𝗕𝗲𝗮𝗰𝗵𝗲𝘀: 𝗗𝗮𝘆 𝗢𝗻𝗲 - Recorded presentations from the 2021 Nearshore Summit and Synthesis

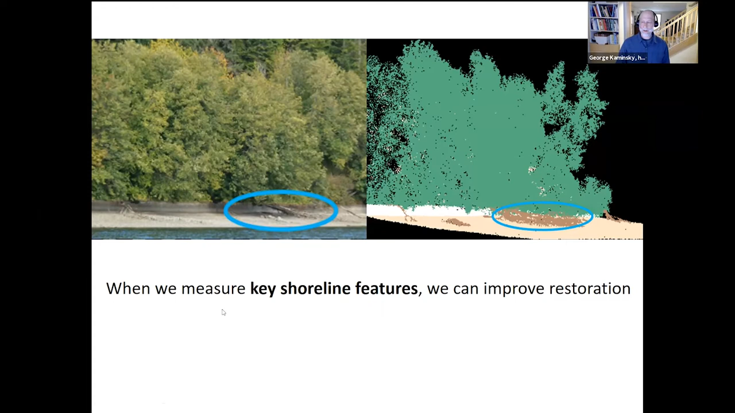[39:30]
When we measure key shoreline features, we can improve restoration. That's my hypothesis. In our case, we use boat-based LiDAR to obtain comprehensive, high-resolution,
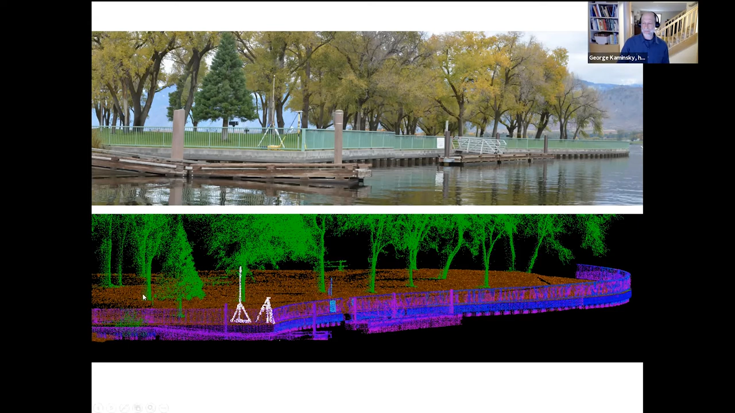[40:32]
And points in the point cloud can be classified or colored in different groupings to help us isolate different features and quantify the features in the landscape. So here I'll step through the key shoreline features which we are interested in mapping and quantifying along the shoreline.
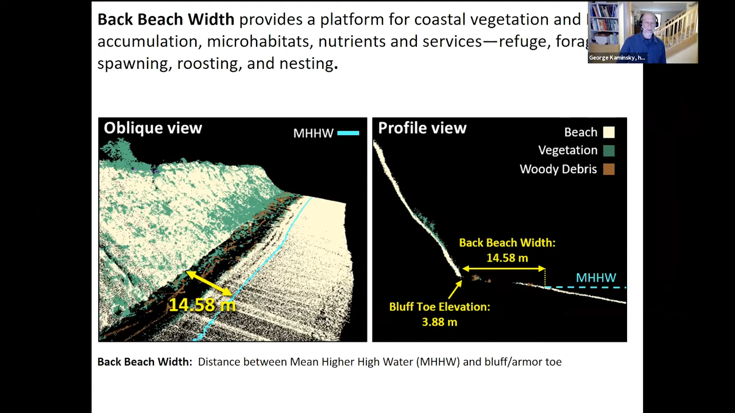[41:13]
The back beach or back shore width provides a platform for coastal vegetation and large woody debris accumulation, microhabitats, nutrients, and service such as refuge, foraging, spawning, roosting, and nesting. In the case of encroached armor, the concrete boat ramp shown here is the only form of back beach that exists.
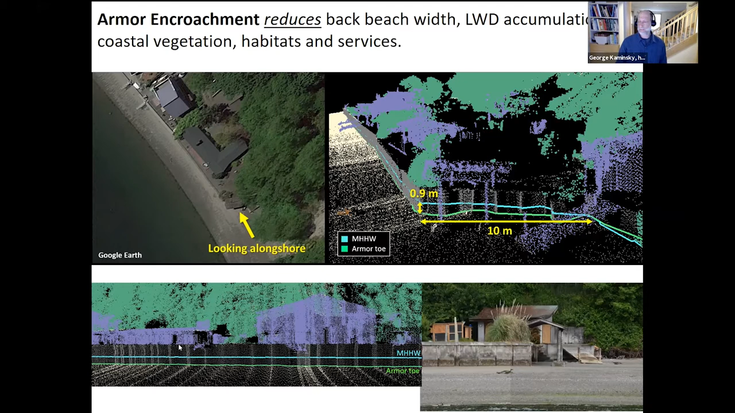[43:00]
And we can consider the encroachment with a horizontal distance from the back edge of the beach, such as the natural bluff toe, or simply consider the vertical distance of the armor below the mean high or high water line.
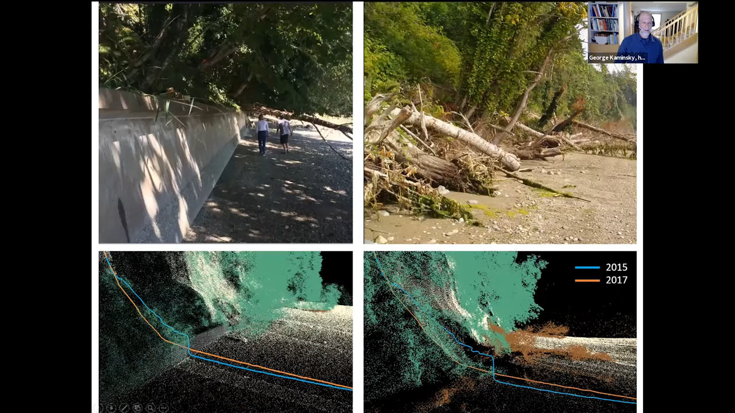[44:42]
Conducting successive LIDAR surveys allows us to measure changes over time, and in this case, we measured changes associated with the bulkhead removal project. This is at Edgewater Beach. Following the removal of the bulkhead, we found that the lower bluff supplied sediment to the beach and large weighted debris increased and enhanced sediment deposition.
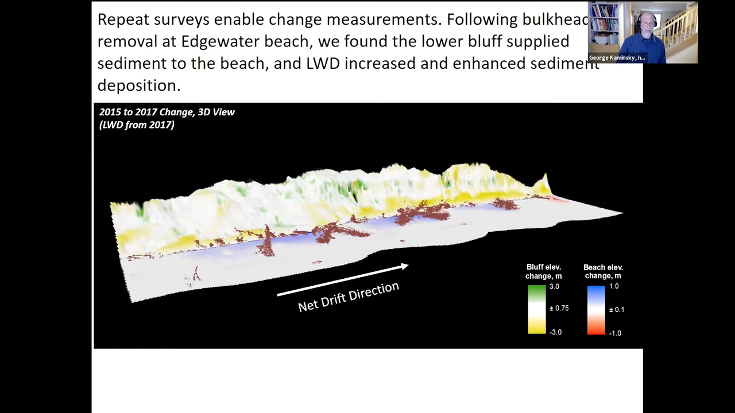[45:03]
Note the pattern of sediment deposition on the updrift side of the larger weighted debris shown by the blue colors.